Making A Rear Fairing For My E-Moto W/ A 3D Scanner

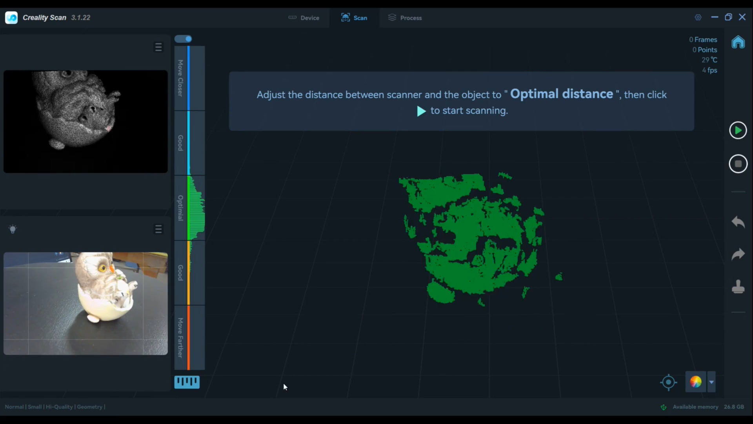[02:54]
scanned areas the other shows the light exposure which will glow different colors depending on the exposure level to let you know if it needs adjusted or not and the last window provides a full color view
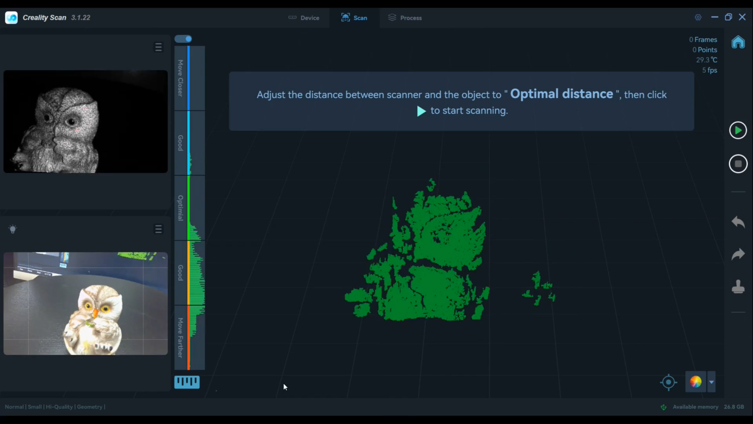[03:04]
of the object that you're scanning the colored vertical bar indicates the focal distance between the scanner
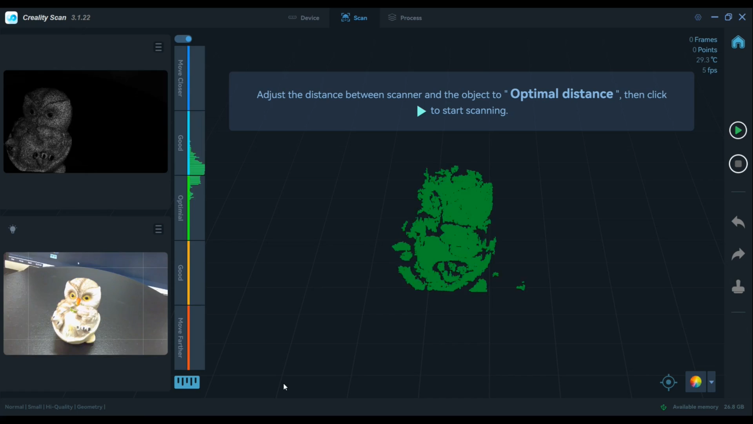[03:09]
and the object the trick is to adjust the focal distance to keep the waveform in the optimal green area
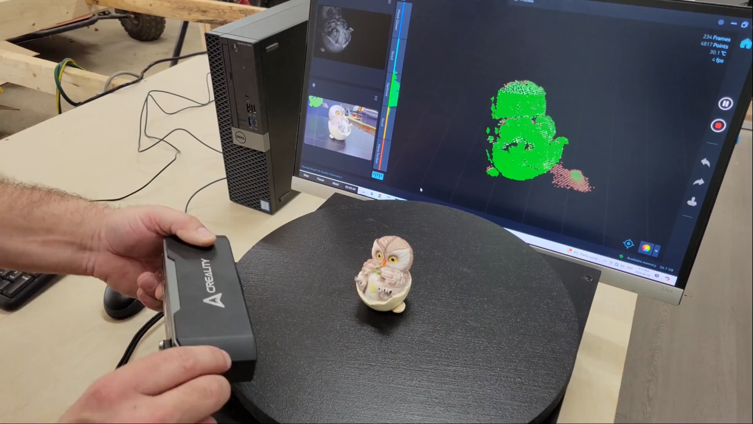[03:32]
i mentioned earlier you can also pause a scan so you can make adjustments to the object then restart and pick up where you left off to finish the scan and you can even merge multiple models together if you're scanning something large
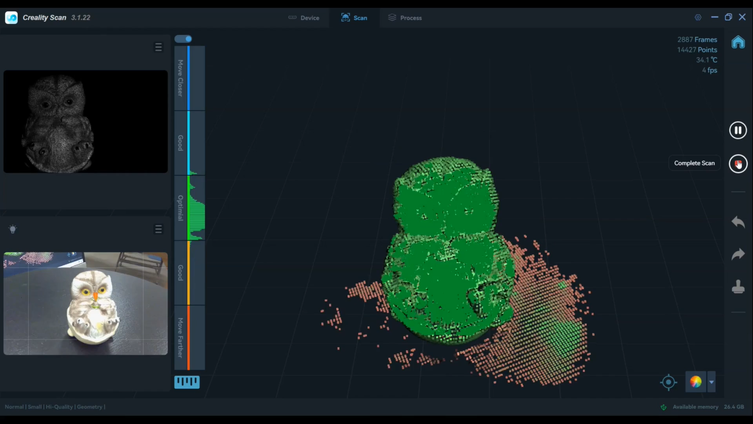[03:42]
i figured i'd captured enough detail after 10 minutes so i stopped the scan and started processing
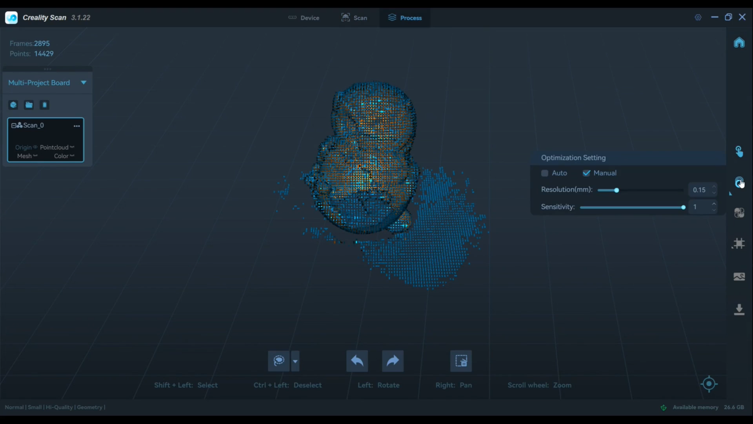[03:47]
the model the software provides simple one-click processing for beginners
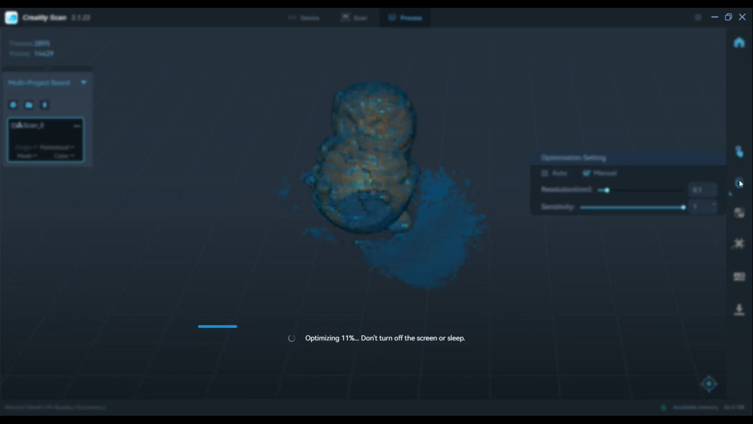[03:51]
or you can use the optimization and mesh settings to manually adjust resolution and face count according to your needs there's also an option to fill holes in the model caused by insufficient scanning and
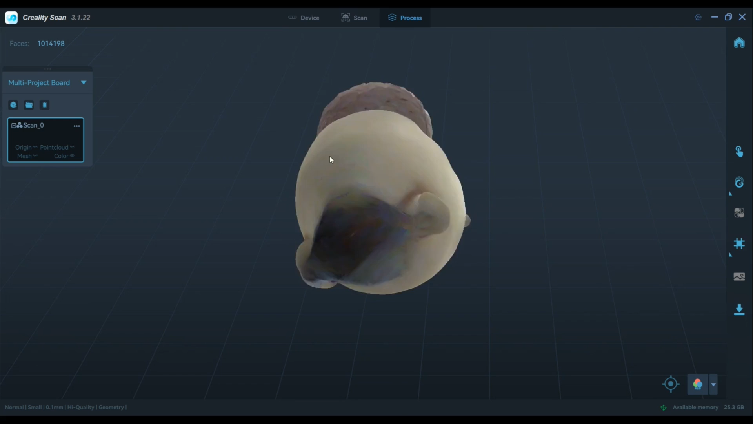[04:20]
overall it did a really good job mapping colors and the model itself turned out great with no issues at all from
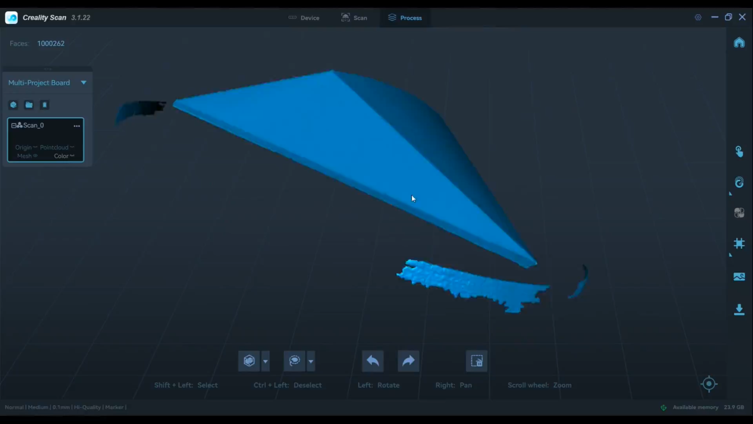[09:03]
so I imported it into SketchUp CAD software to remove the portions that weren't needed, then smooth the faces and sharpen the edges a little better.
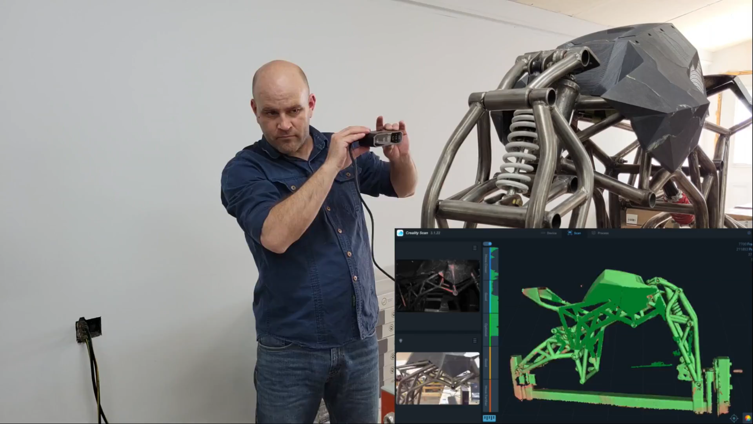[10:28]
I'm trying to make it a new one, so I decided to use the motorcycle to make it a new one. I didn't quite get the entire bike scan, but what I did get done looks great.